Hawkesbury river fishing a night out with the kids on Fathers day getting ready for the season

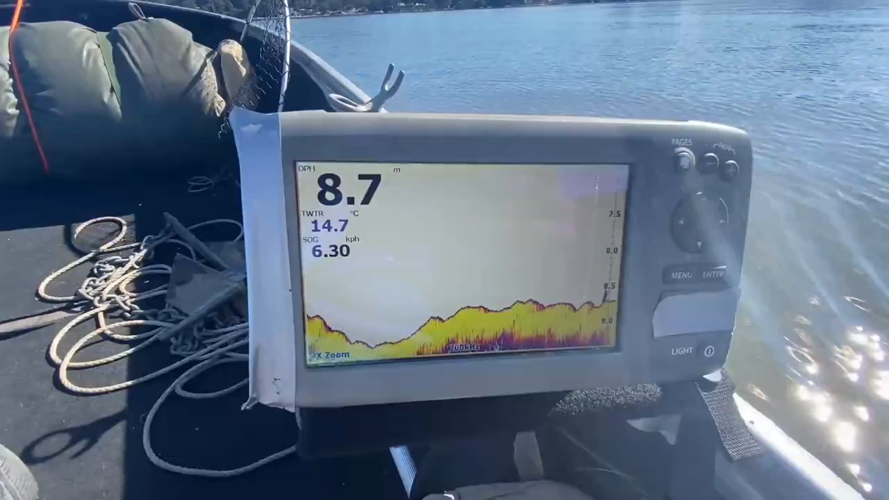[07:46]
On screen: depth 8.7 m, water 14.7°C, speed 6.30 km/h
this is the sort of ground we're looking for
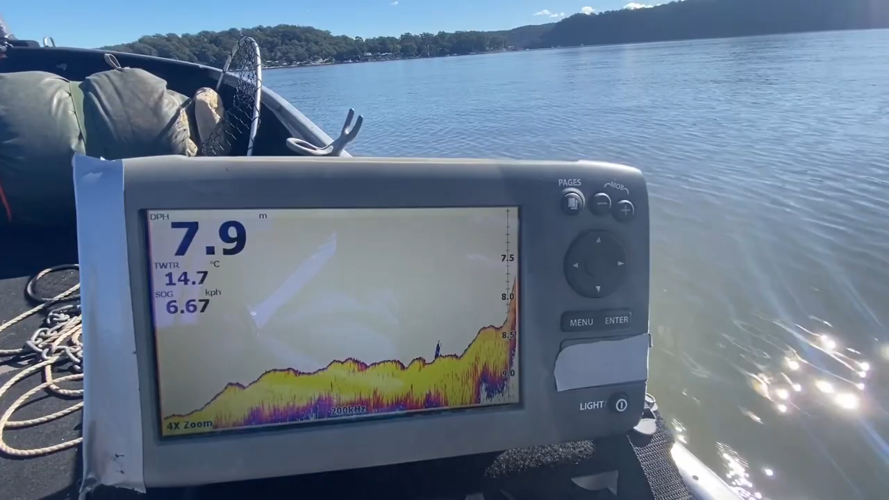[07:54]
On screen: depth 7.9 m, water 14.7°C, speed 6.67 km/h
look at this this is prime doofy spot just keep zapping along here i'll just turn this up a bit
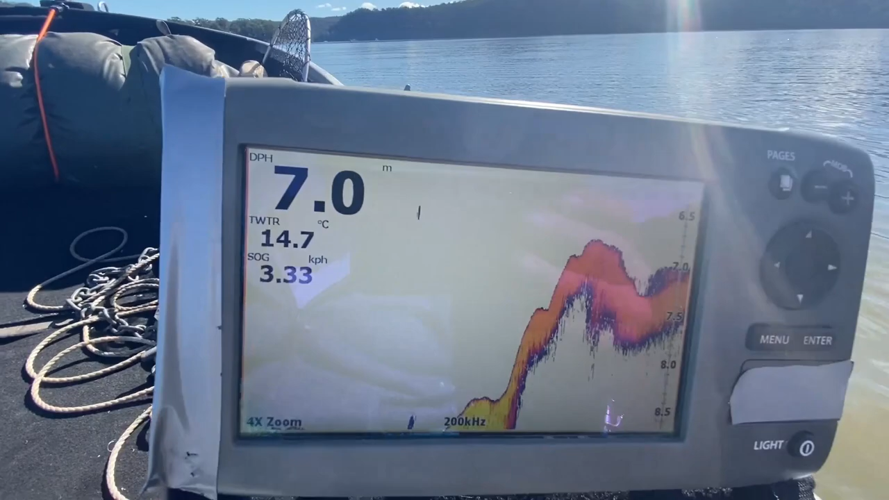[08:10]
On screen: depth 7.0 m, water 14.7°C, speed 3.33 km/h
now that's a drop so i'm going to sit up the top now have two baits sitting up the top here
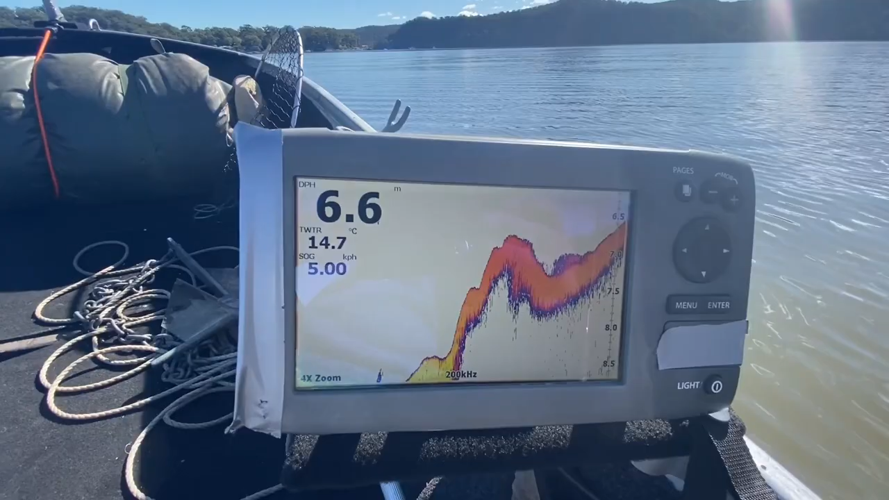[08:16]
On screen: depth 6.6 m, water 14.7°C, speed 5.00 km/h
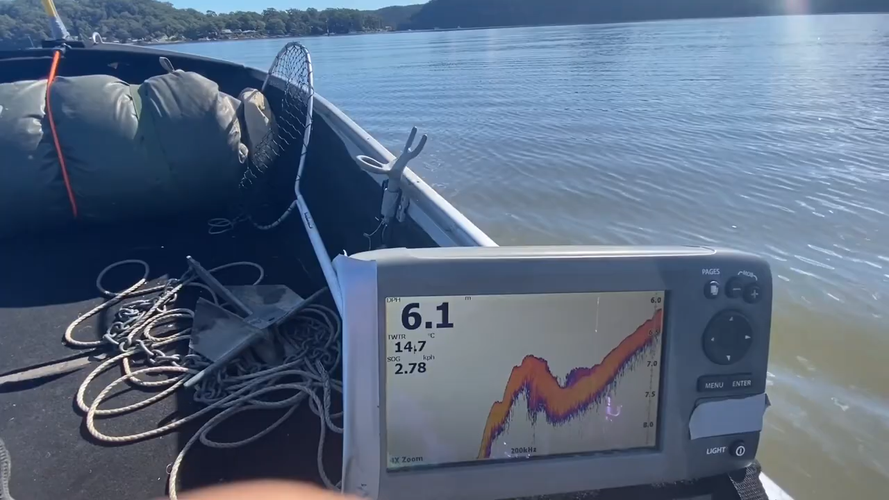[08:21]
On screen: depth 6.1 m, water 14.7°C
yeah i'm going to sit up here i'm going to put two baits down in here and i'm going to sit two baits back up on the shallow there